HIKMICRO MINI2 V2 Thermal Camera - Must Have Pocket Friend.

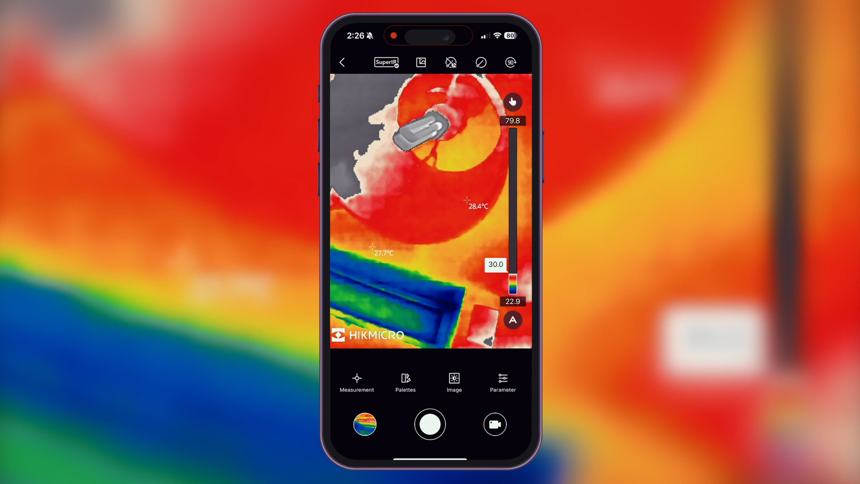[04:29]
As mentioned, with a resolution of 256 by 192,
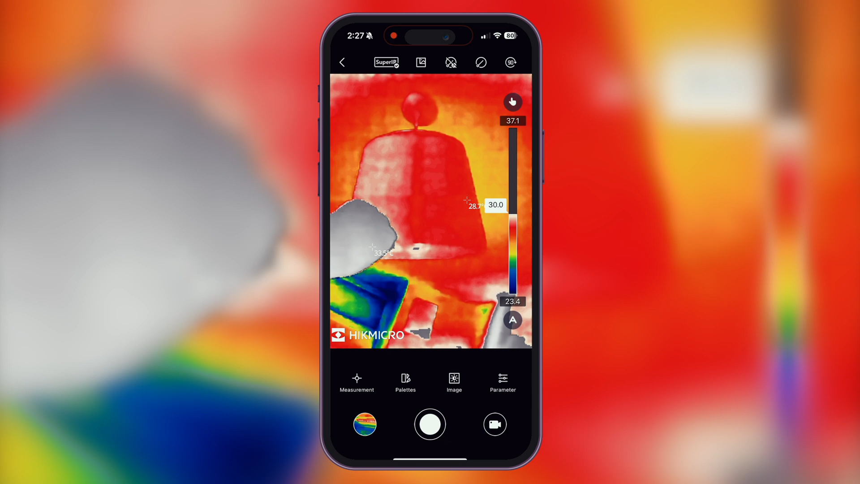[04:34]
the image quality is solid enough to pick up subtle issues that might be missed by other cameras like this.
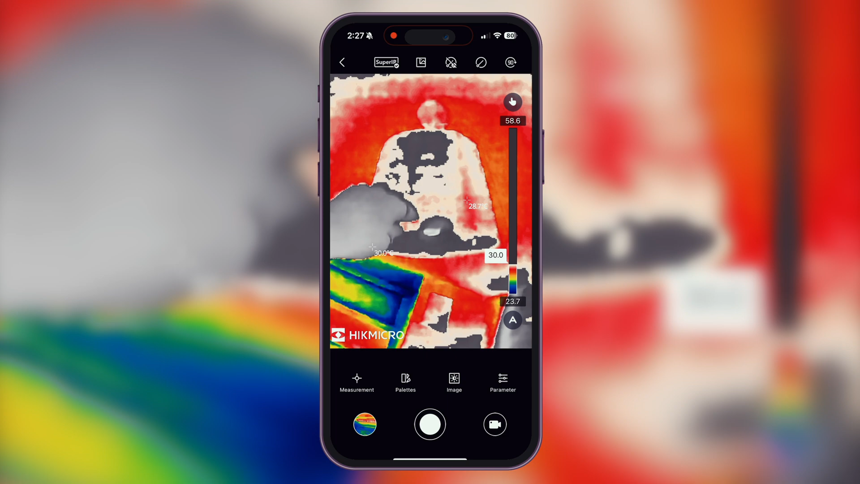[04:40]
You really see everything on the screen. Honestly, for the price, the tech feels pretty spot on.
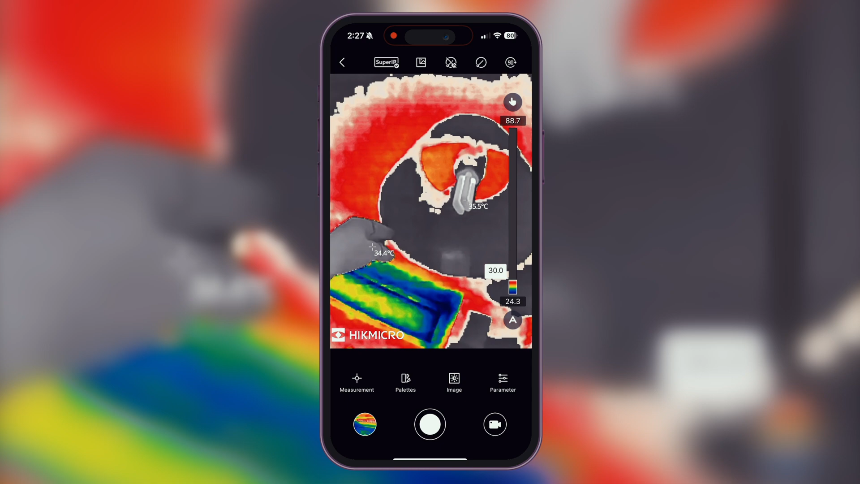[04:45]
Another cool thing is the flexibility the Mini 2 gives you with its multiple settings.
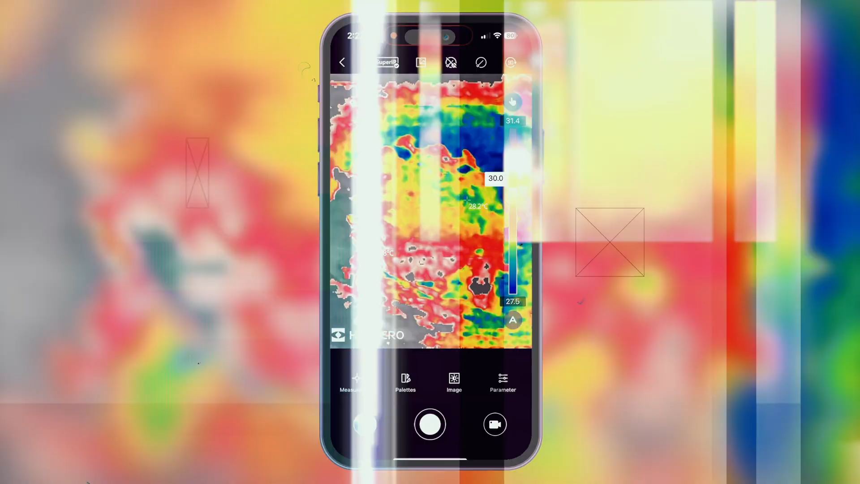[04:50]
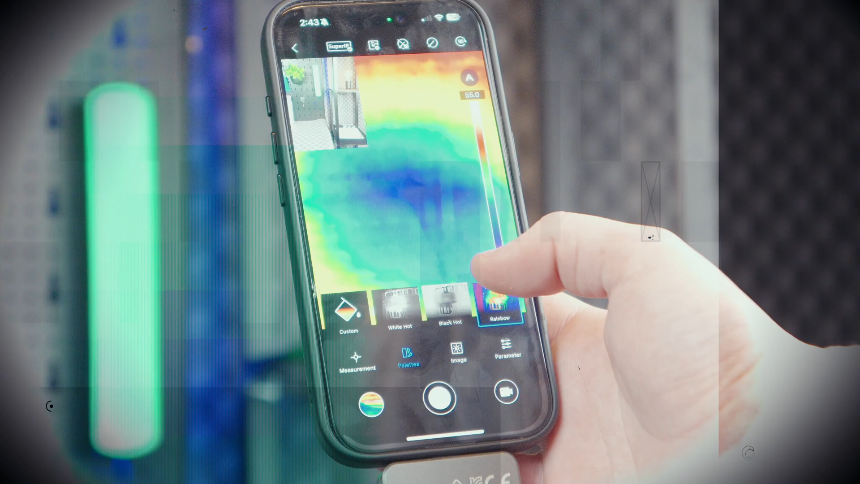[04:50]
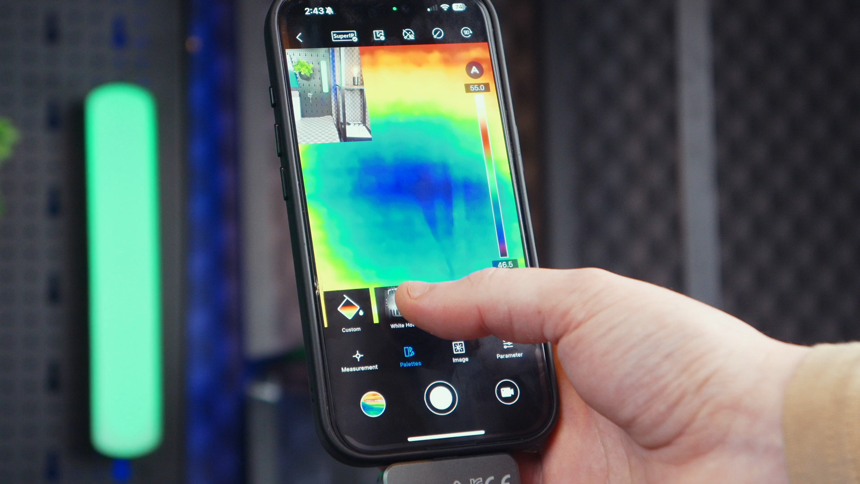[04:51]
You can easily adjust it to whatever you're working on. The thermal imaging can be fine-tuned for the clearest, most accurate results. Plus, there are 15 different colour palettes to choose from,
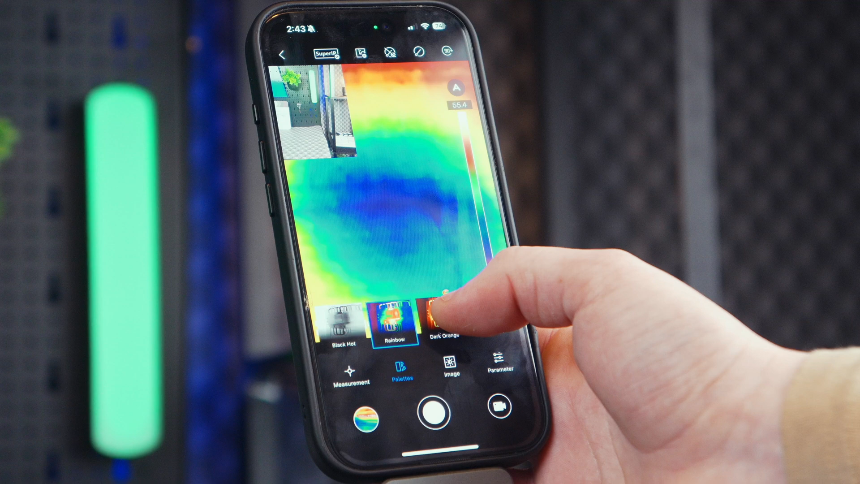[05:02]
so you can pick the one that works best for whatever job you're doing,
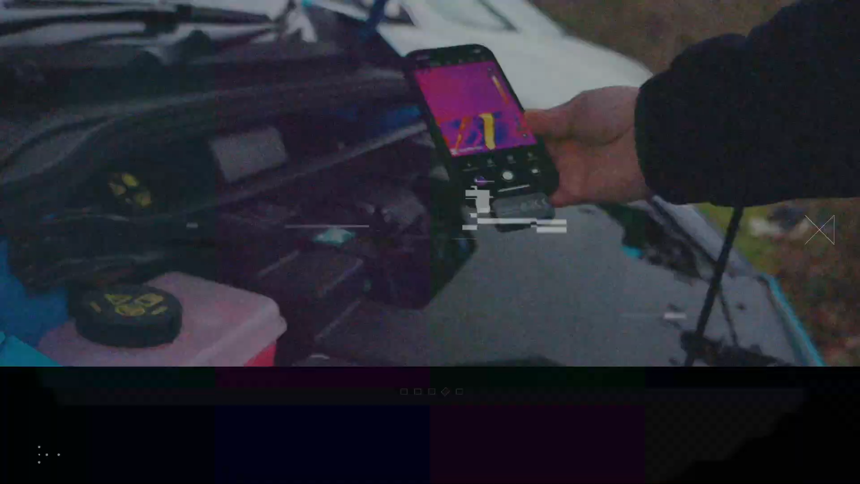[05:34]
the thermal image lets you see exactly where the problem areas are.
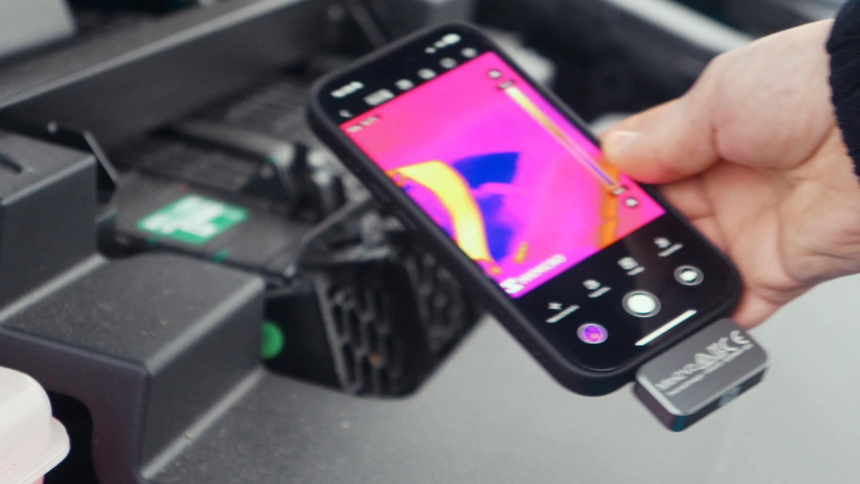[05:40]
The ability to tweak the image to highlight specific temperature variances can be a game-changer.
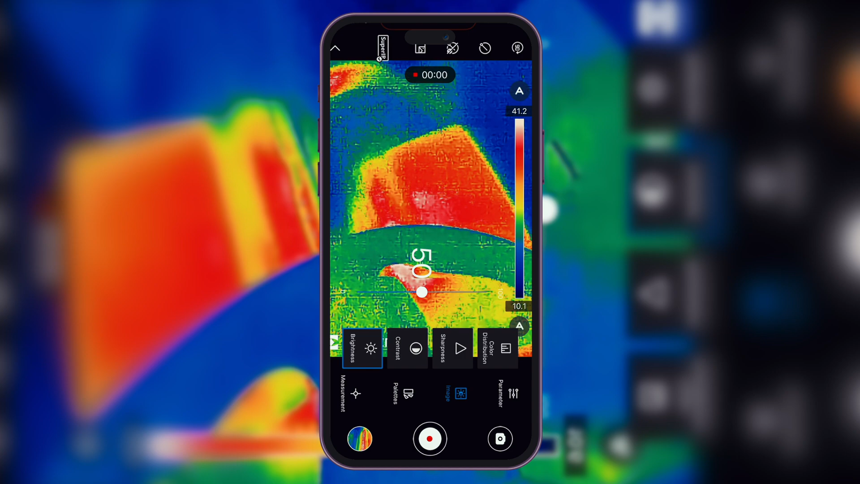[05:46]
It helps you quickly figure out where things might be running too hot, too cold, or even where there might be electrical issues.
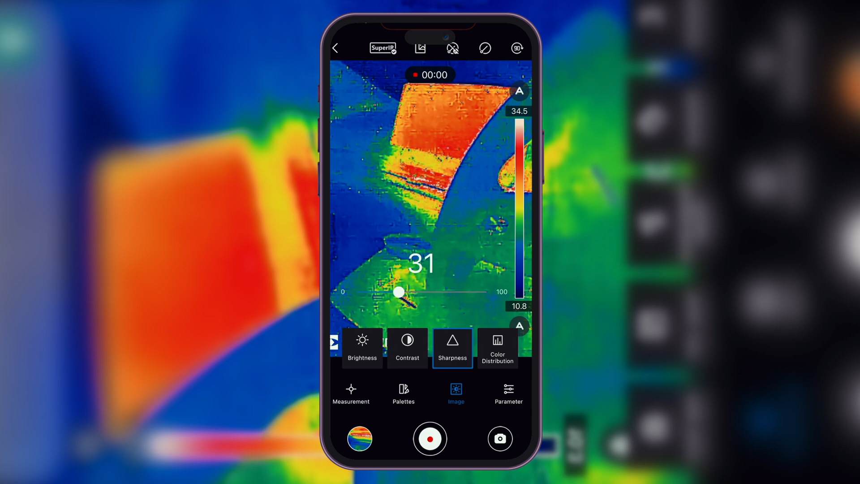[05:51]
It's designed in a way that it gives you a clear understanding of what's going on,
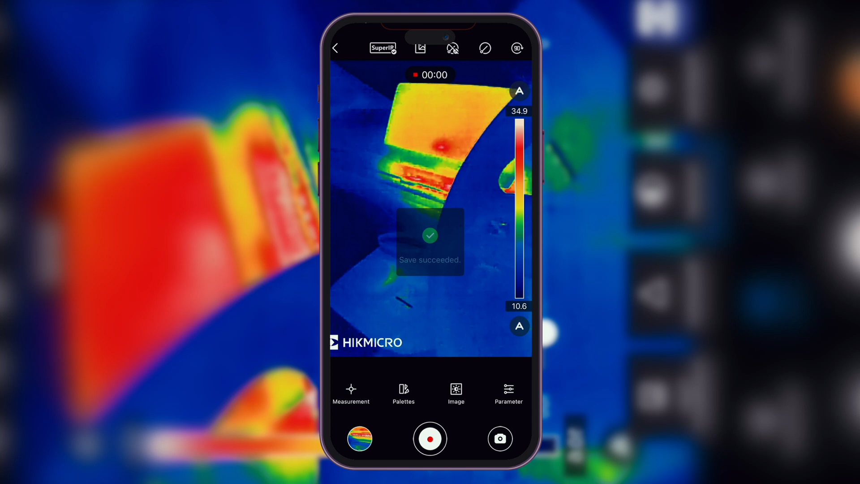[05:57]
which is especially helpful when dealing with something as tricky as automotive diagnostics.
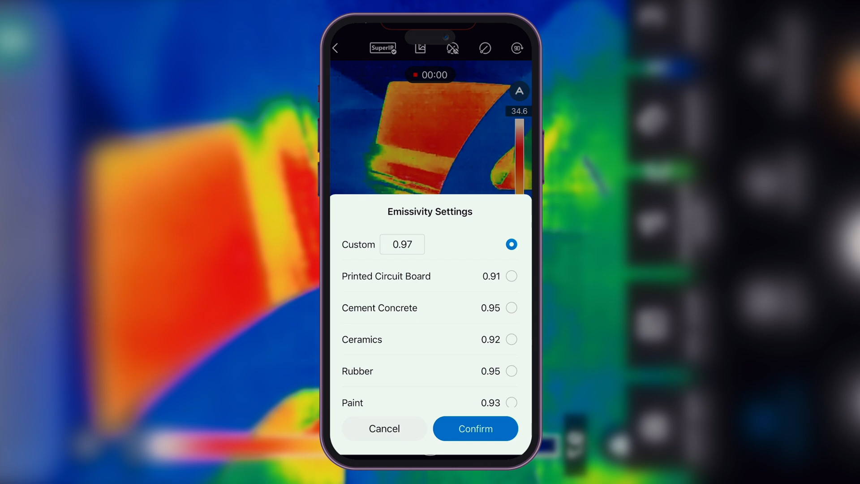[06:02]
Being able to zoom in or adjust the contrast allows you to really focus on the key areas that could indicate a problem,
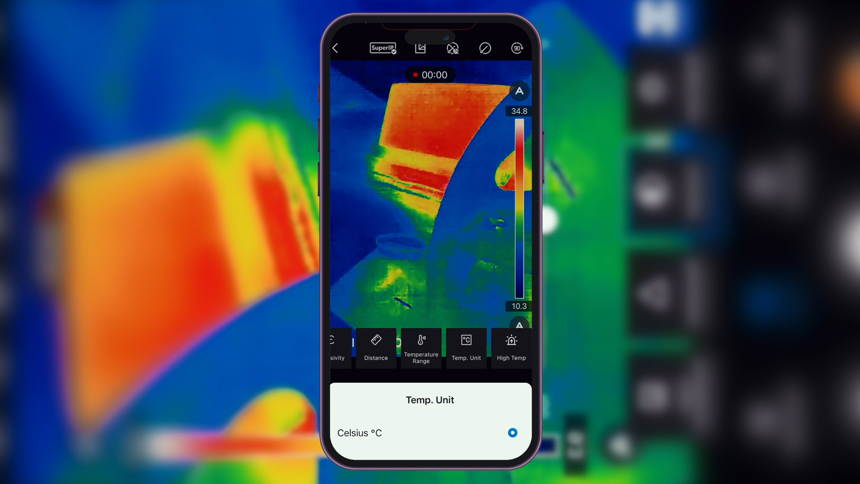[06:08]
whether you're checking the engine, brakes, or even the battery. One of the coolest things about the Mini 2 is how it lets you generate reports on the spot. This is pretty decent for anyone who needs to document their findings in real time.
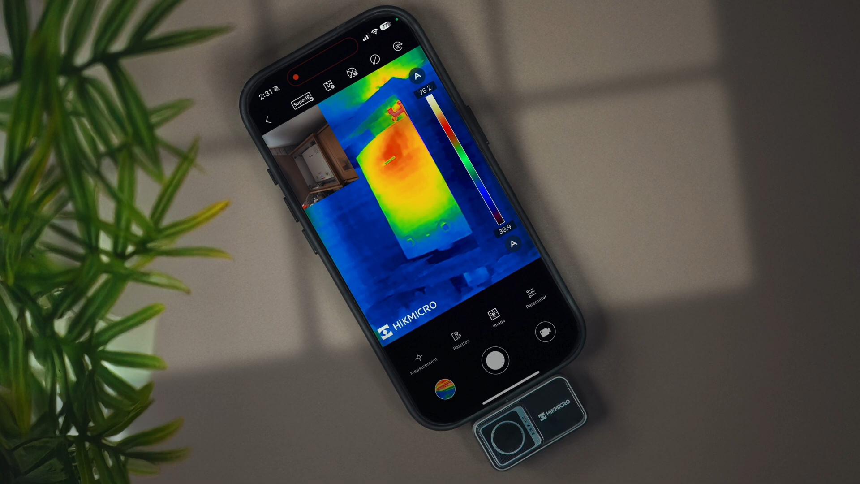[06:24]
Whether you're out in the field or on a job site, you can quickly pull up your data, jot down notes, and even add annotations right on the thermal images you've taken.
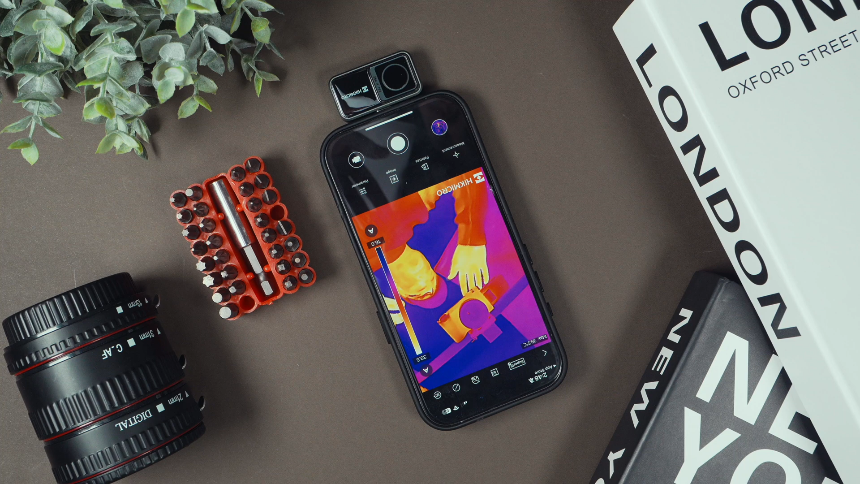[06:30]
This actually makes it easy to highlight specific problems or areas that need attention.